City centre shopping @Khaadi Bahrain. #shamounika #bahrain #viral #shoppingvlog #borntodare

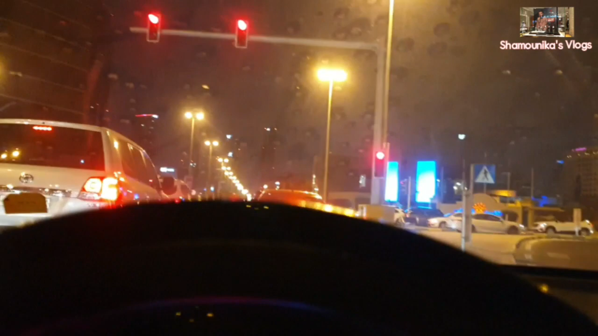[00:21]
یہاں کا مین پہلی بات یہ بناتا ہے سیف مول بناتا ہے ادھر بڑا جو مول تھا پھر اس کے سٹی سینٹر بناتا ہے تو ون اف دہ فیمیس ہمارا ادھر ہے تو ایکچلی میں جا رہا ہوں خاڑی شاپنگ کرنے خاڑی جو پاکستانی برینڈ ہے خاڑی کے کپڑے کافی اچھی ہوتے ہیں اور مول بے آج کافی سیل لگی مٹھیا پکڑو سیل لگی ہے تو میں نے مٹھی کو آگا چلو کلچھٹی ہے تو ویکنڈ ہے تو تھوڑی سی خاڑی سے شاپنگ کر لیتے ہیں تھوڑی
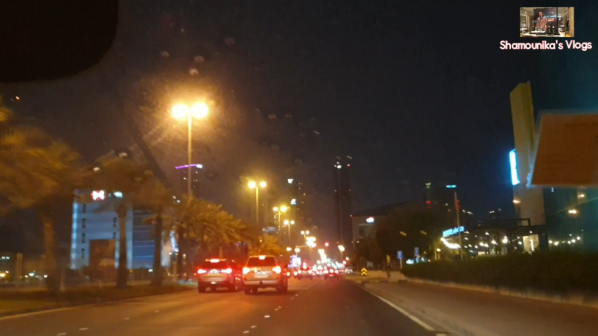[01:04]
پر کم کیوں ہیں تو پلیز ہماری ہیلپ کر دیں ہماری سپورٹ کریں تو سٹیٹ ہی موٹ یہ ایک اور مول ہے یہاں پر یہ آلی مول ہوا کر دیتا ہے ہاں ہاں بھی جیشن جیشن مال آئے تو چلیں اب سیٹی سینٹر اس کے بات پلی تو یہ رہا سیٹی سینٹر ہم انٹر کرنے والے ہیں اس کی پارکنگ بھی بہت زیادہ ہے اگر ویسے پتہ نہیں آج مل جائے
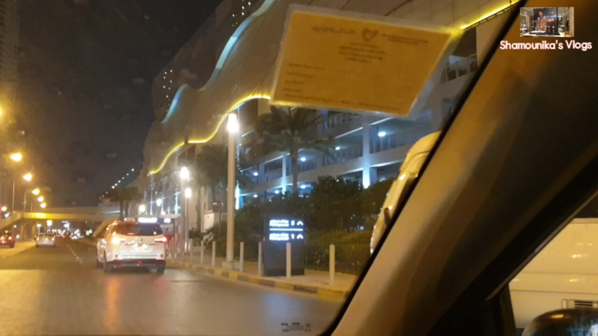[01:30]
گی کہ نہیں ملے گی پارکنگ ورنہ بیسک میں ہمیشہ بیسمیت میں پارک کرتی ہوں کیونکہ اس پارکنگ